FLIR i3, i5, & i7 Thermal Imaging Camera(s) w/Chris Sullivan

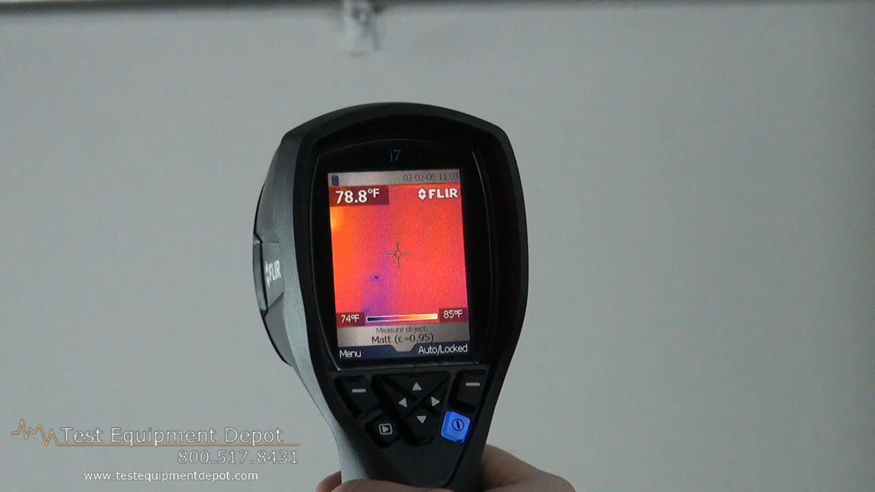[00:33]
On screen: spot 78.8°F, scale top 85°F, scale bottom 74°F
The only difference between the i7, the i5, and the i3 is the detector. The i3 is the lowest with a 30x30 detector,
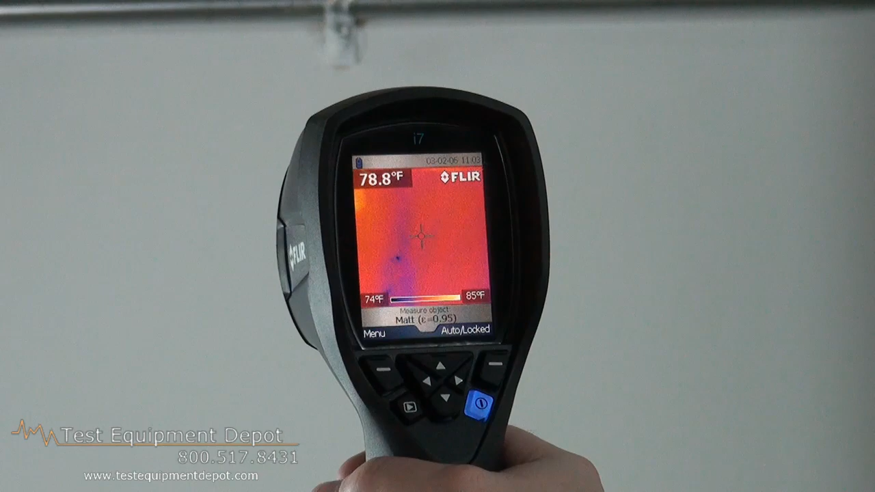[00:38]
On screen: spot 78.8°F, scale top 85°F, scale bottom 74°F
the i5 has a 60x60, and the i7 a 120x120.
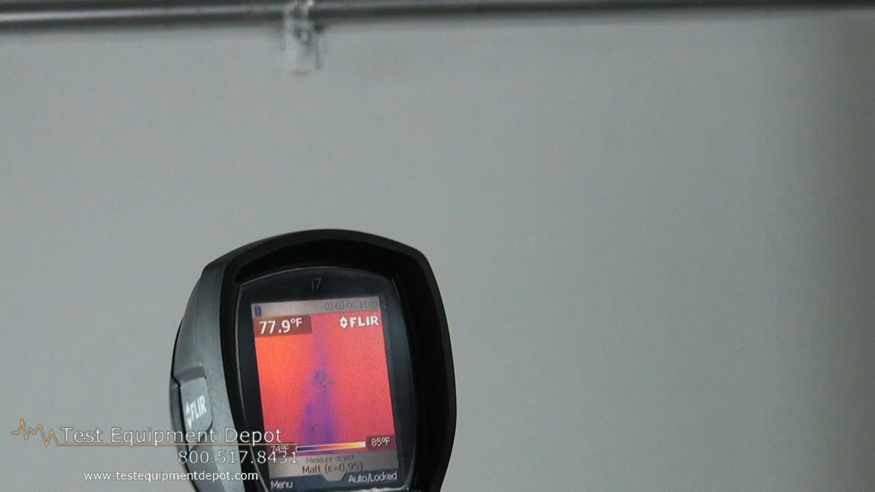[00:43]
On screen: spot 77.9°F, scale top 85°F
And what you can do with this device is you can see issues in walls, building diagnostics, water ingress.
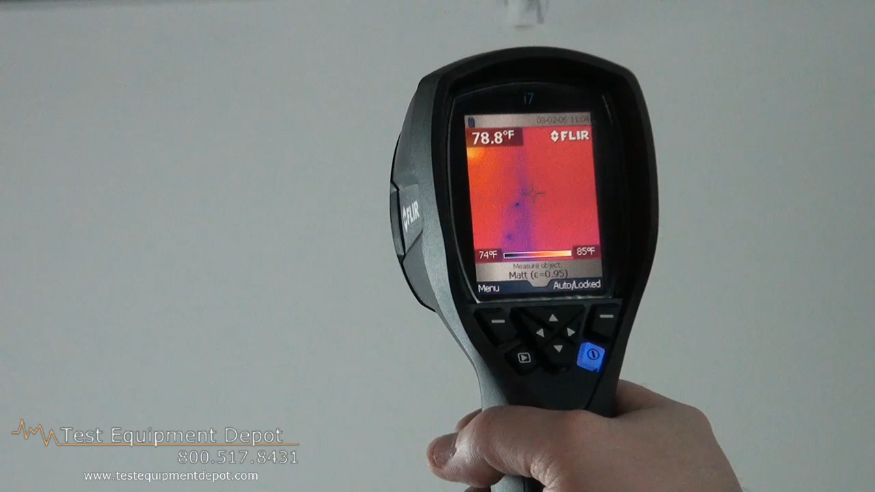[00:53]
On screen: spot 78.8°F, scale top 85°F, scale bottom 74°F
We actually poured water down this wall approximately 20 minutes ago,
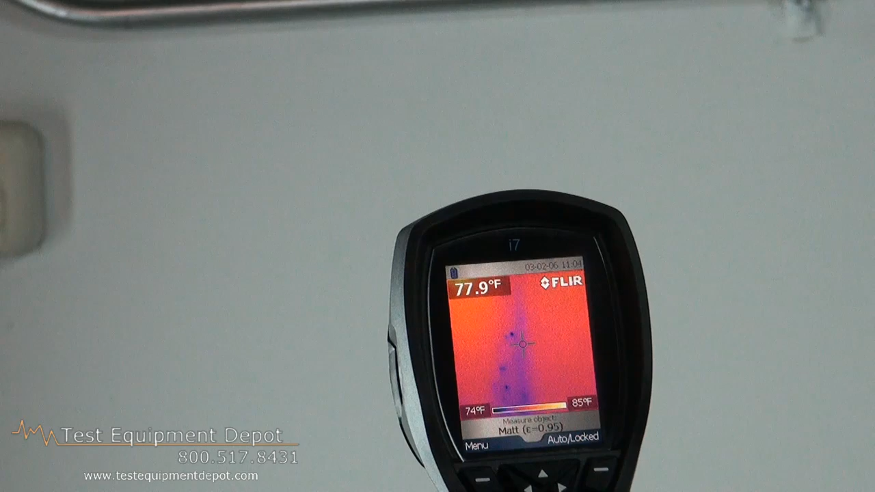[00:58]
On screen: spot 77.9°F, scale top 85°F, scale bottom 74°F
and you can see where the water has run down the wall and is spotting along the wall all the way down to the floor where it puddled.
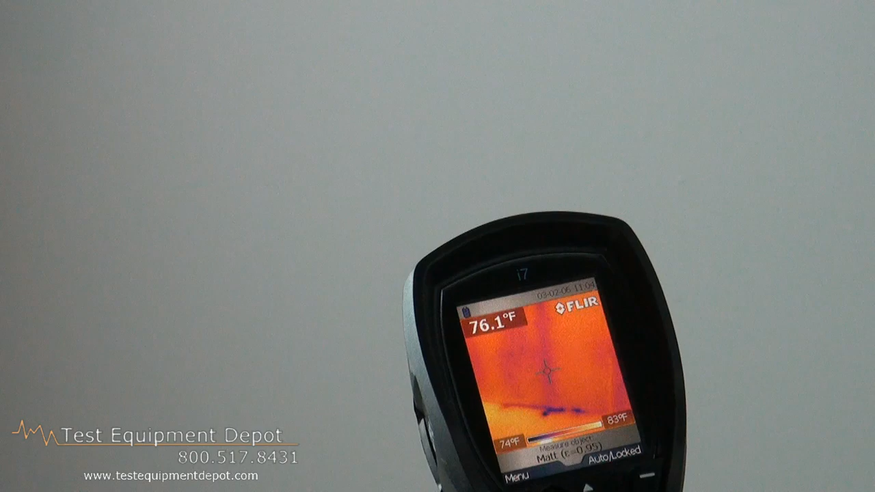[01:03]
On screen: spot 76.1°F, scale top 83°F, scale bottom 74°F
This can help you find water issues with broken water pipes,
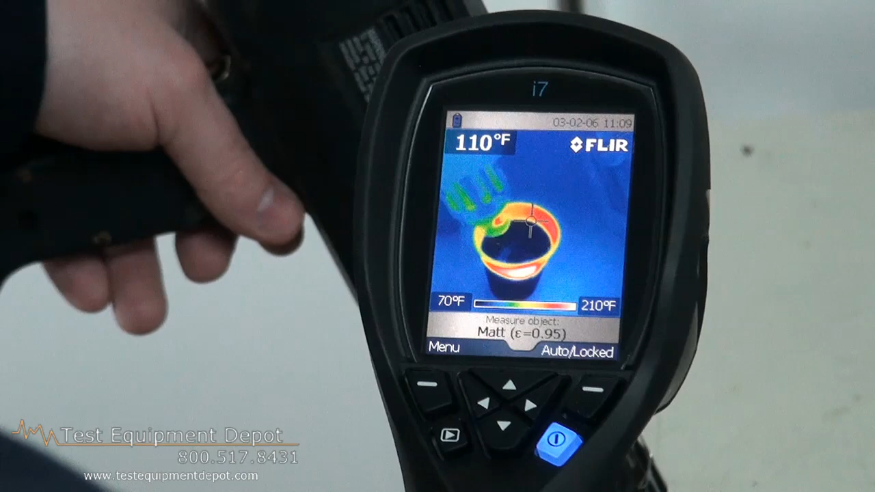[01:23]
On screen: spot 110°F, scale top 210°F, scale bottom 70°F
See what it's doing is it's heating up the water, but it's heating up the water so slowly that you can't really see the change. But you can see the change on the inside of the cup, and you can see the change on the actual heat gun itself.
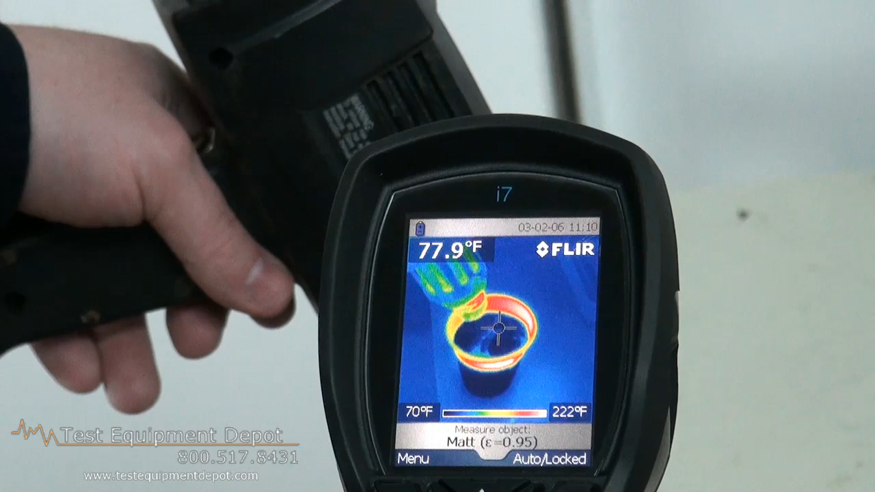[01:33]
On screen: spot 77.9°F, scale top 222°F, scale bottom 70°F
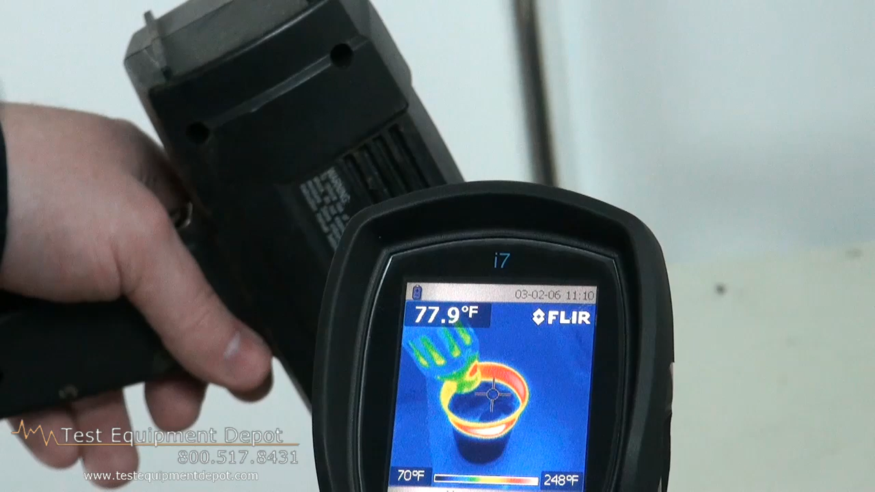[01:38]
On screen: spot 77.9°F, scale top 248°F, scale bottom 70°F
As it just goes hotter and hotter and hotter and it expands out much higher.
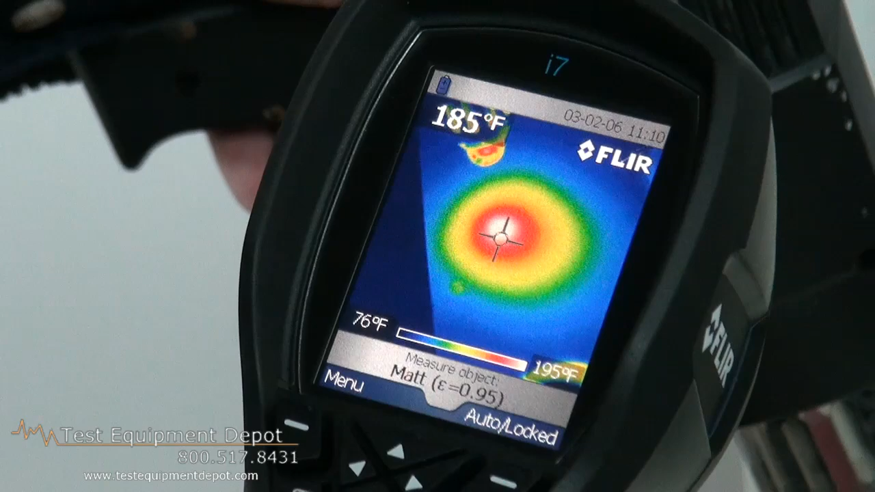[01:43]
On screen: scale top 195°F, scale bottom 76°F
So if you pull it up, it'll just spread.
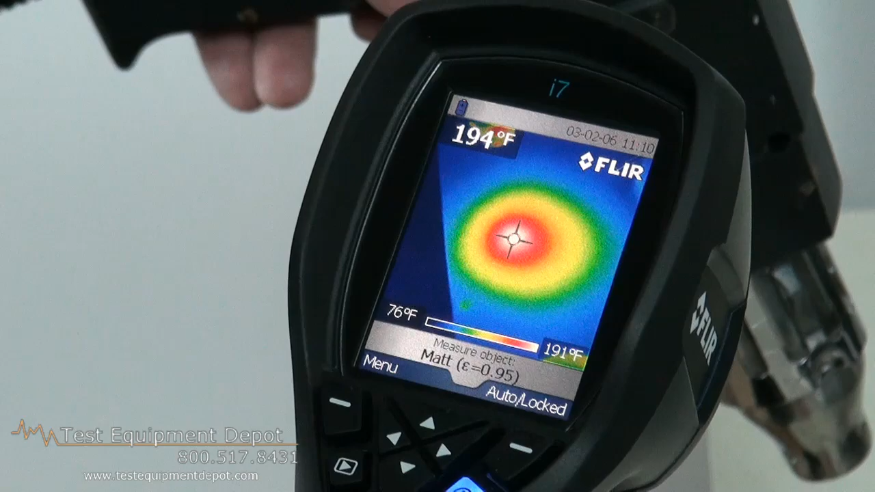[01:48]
On screen: spot 194°F, scale top 191°F, scale bottom 76°F
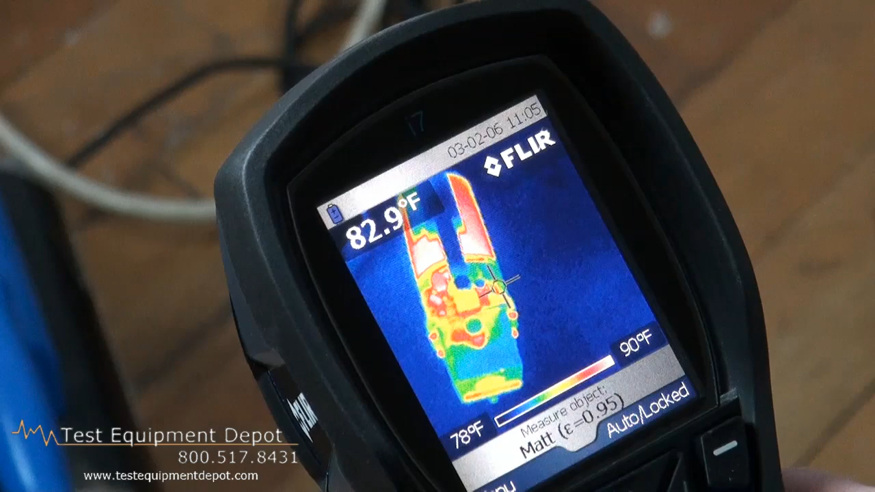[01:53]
On screen: spot 82.9°F, scale top 90°F, scale bottom 78°F
Here we see a small pump that we've had turned on, and we've let run for several minutes. As you can tell with a thermal imager,
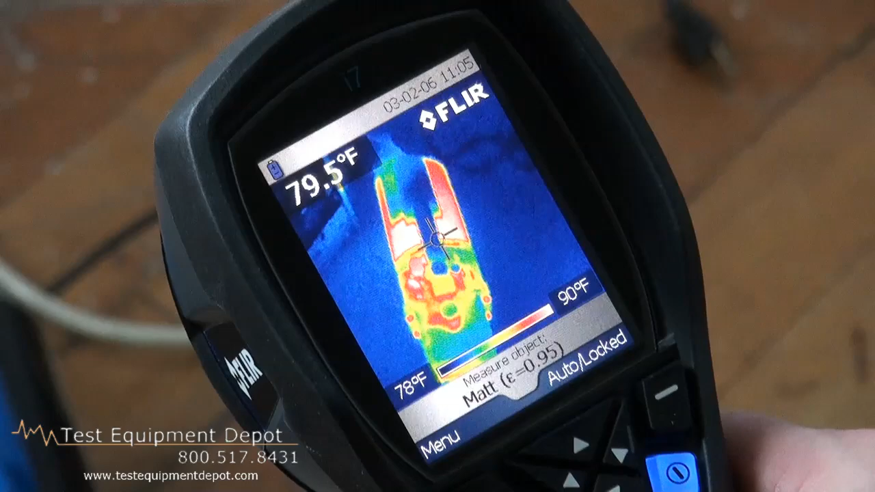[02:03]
On screen: spot 79.5°F, scale top 90°F, scale bottom 78°F
you can tell a heat signature, which will be able to determine if there's problems with bearings or if the motor is burning out.
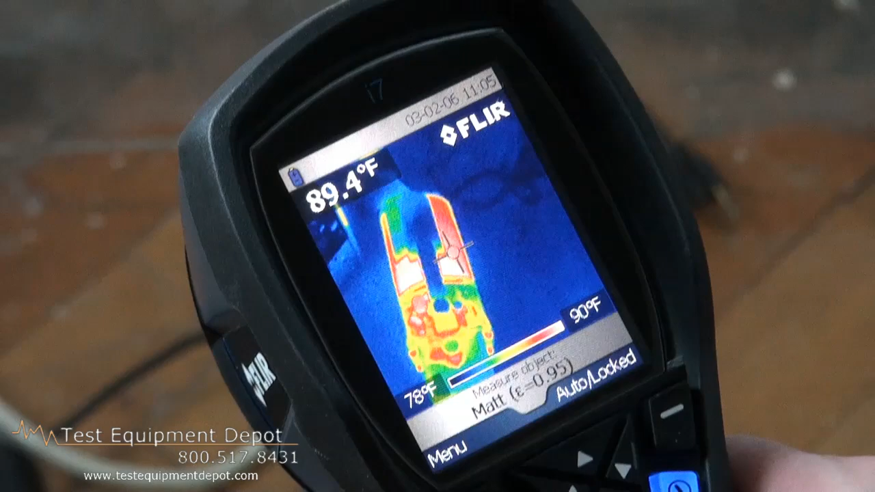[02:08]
On screen: spot 89.4°F, scale top 90°F, scale bottom 78°F
So you can do preventative maintenance and schedule repairs